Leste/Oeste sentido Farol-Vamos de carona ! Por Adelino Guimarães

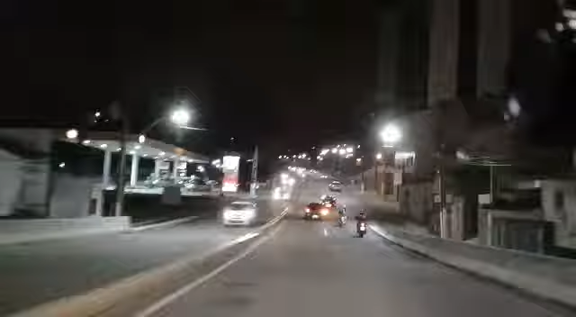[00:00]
Boa noite pessoal, estamos aqui na avenida Afrânio Lages, é a famosa Leste-Oeste. Estamos saindo daqui da Mangabeiras para o sentido Farol.
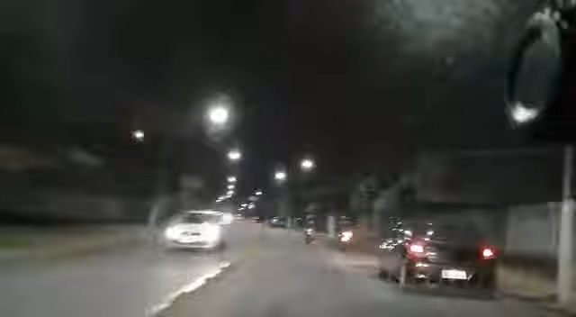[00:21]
Vou mostrar um pouquinho a vocês o trânsito nesse horário. São 9 horas e 15 minutos em Maceió, 27 graus, tempo bom, trânsito bom, aproveitem um pouquinho do passeio. Estamos passando agora embaixo do viaduto do Jacintinho.
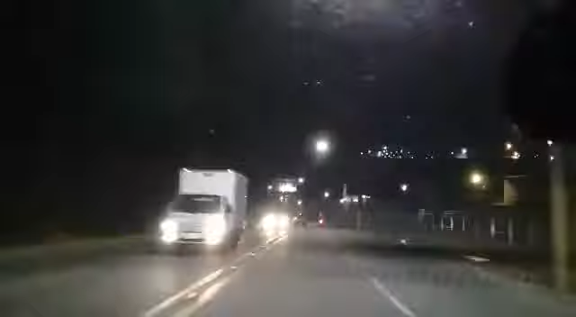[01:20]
Aqui a turma começa a reduzir a velocidade por causa do redutor eletrônico de velocidade, o pardal. Está aqui ligado nesse trecho.
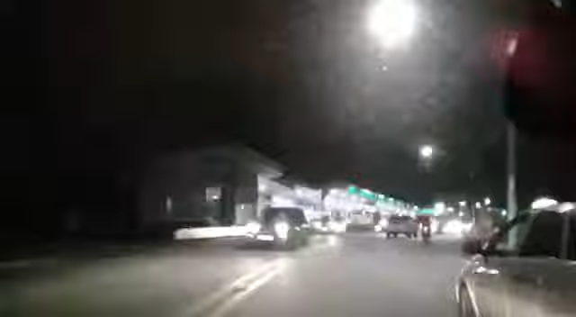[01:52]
Chegamos no cruzamento que dá acesso ao terminal rodoviário e o bairro do Feitosa.
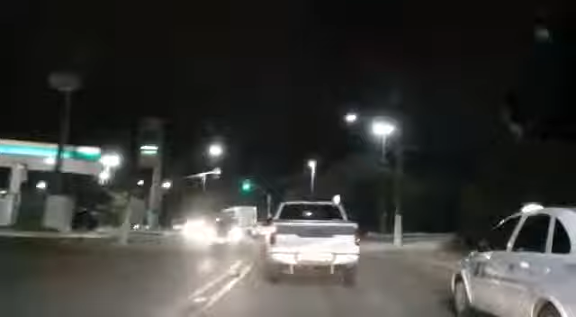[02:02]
Vamos passar agora por cima da ponte.
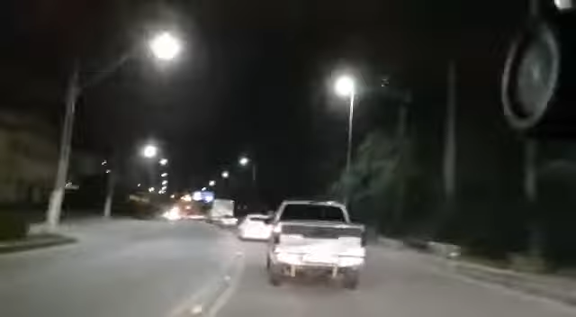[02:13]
A ponte que fica sobre o Vale do Reginaldo. O nosso passeio termina justamente agora no final da ponte. Um abraço, boa noite. Um abraço, boa noite.